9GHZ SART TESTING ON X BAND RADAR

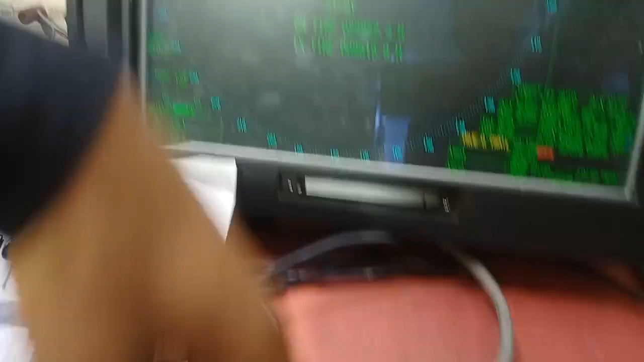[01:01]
so we we need to press the menu
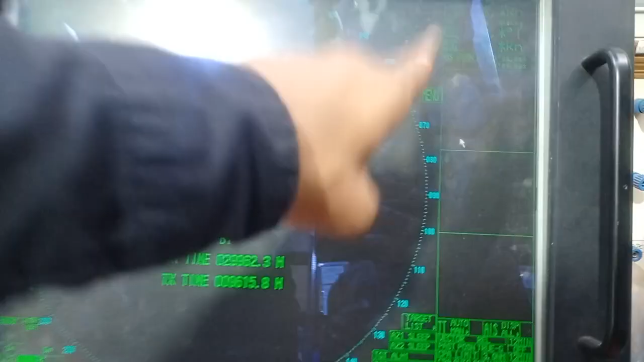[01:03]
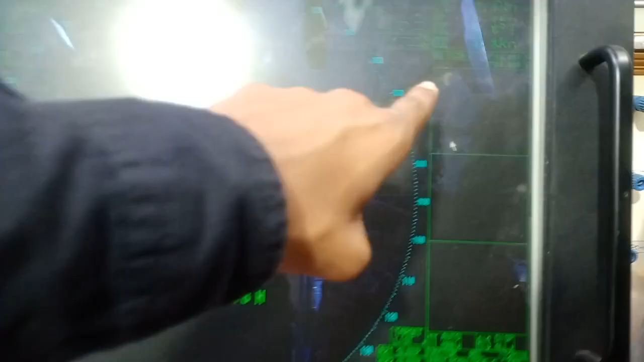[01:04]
that is
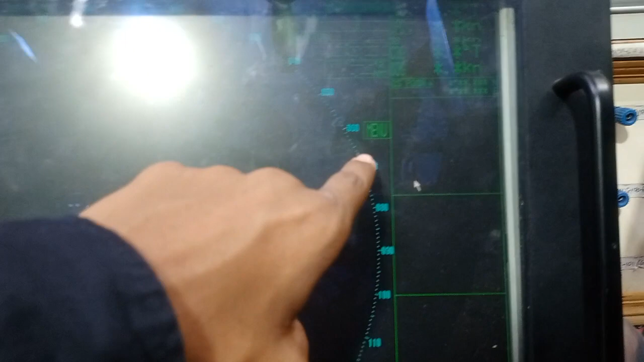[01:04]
here then we need to go to the echo settings that is
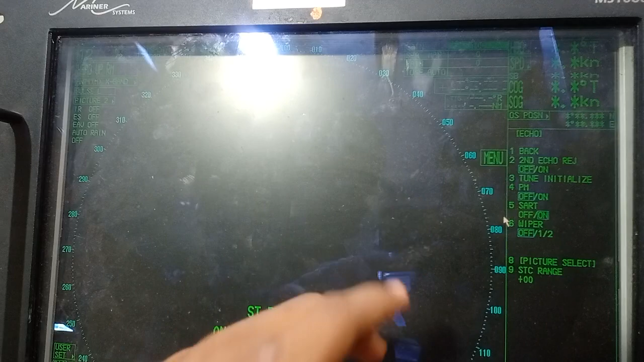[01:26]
on on just go into the menu so
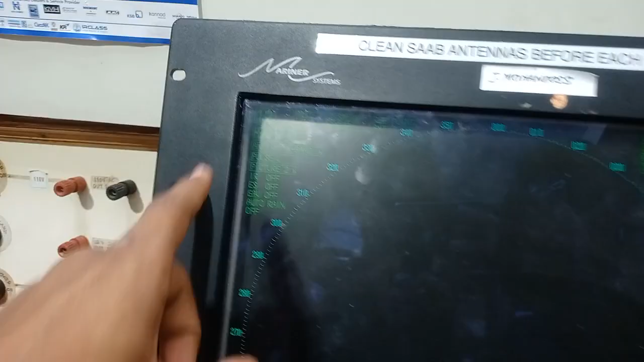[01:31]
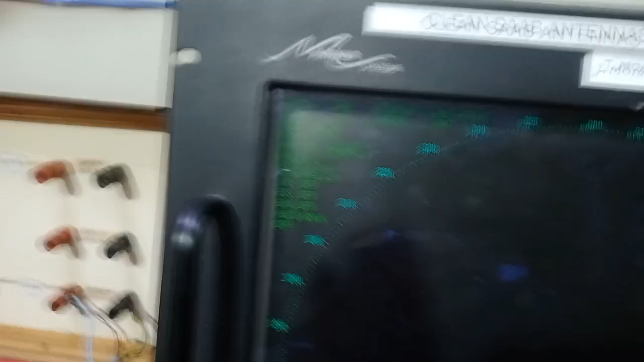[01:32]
we're gonna test this in only it will detect only in 12
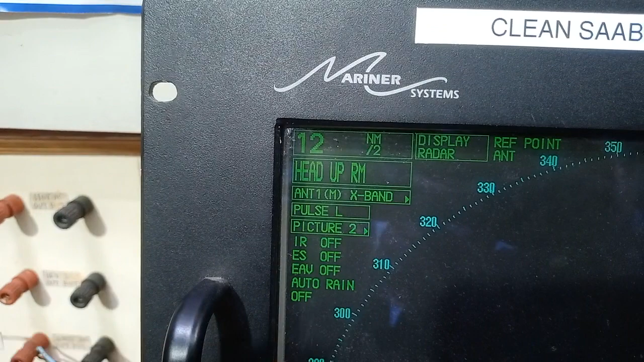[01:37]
nautical mine that is the minimum a distance that is 12 nautical mine to be detected
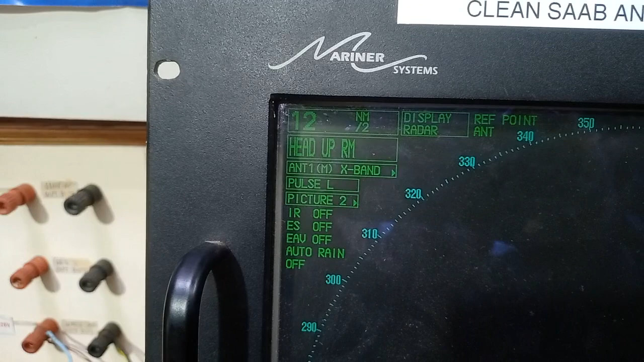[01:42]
by the by the drone so we're gonna test
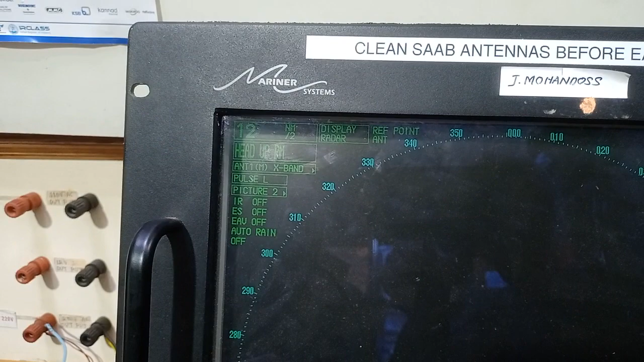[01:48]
this like we're gonna press the standby standby button
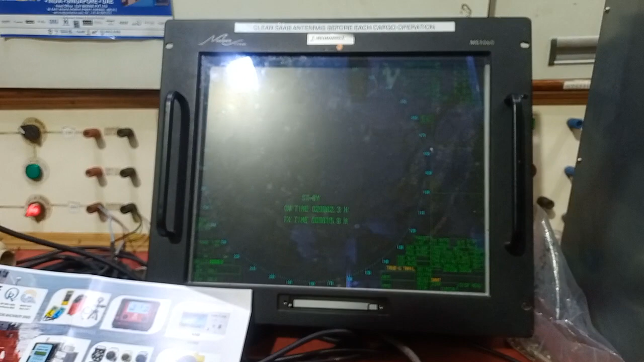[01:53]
first of all we need to press the standby button then
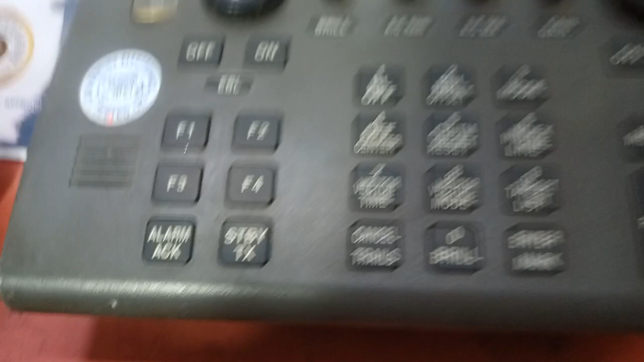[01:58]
the magnetron is firing you can hear the sound now
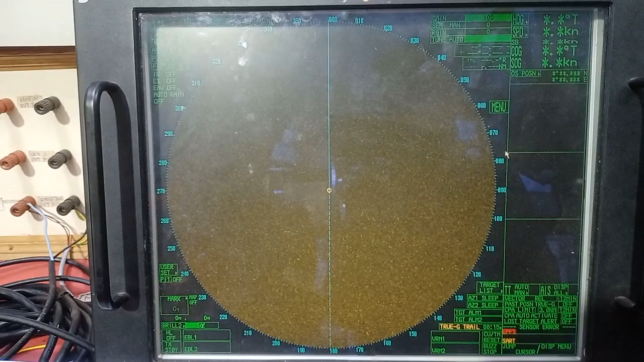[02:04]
we're gonna press the test button like it is on
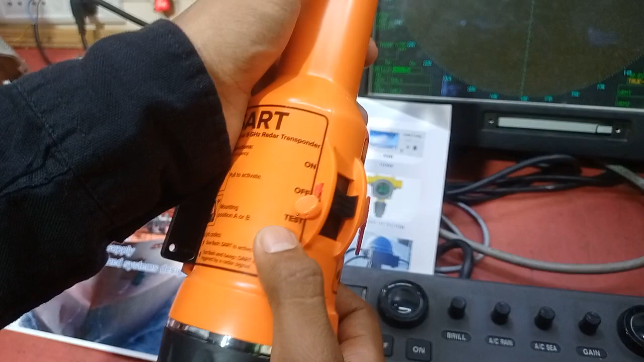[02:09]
the test we could just pull this and pull down and hold there's a light blinking now
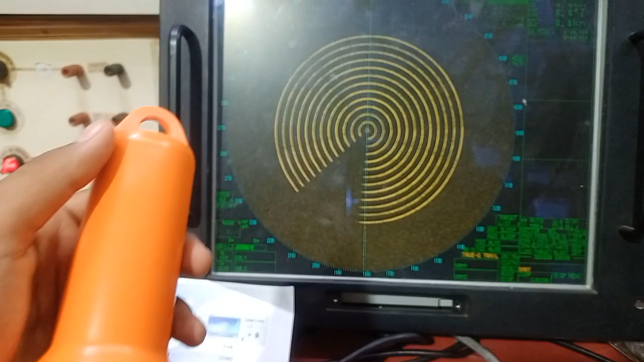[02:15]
I can see there is the ring then is the SART
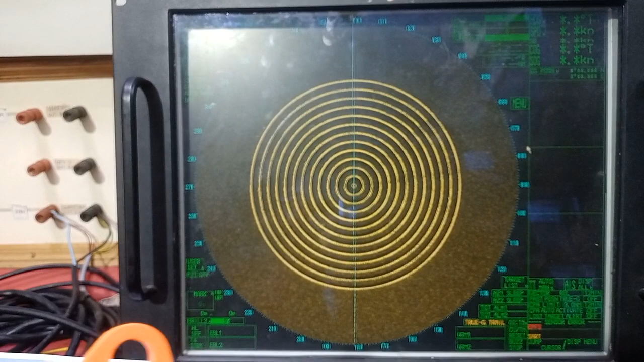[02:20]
signal okay now it's off off condition it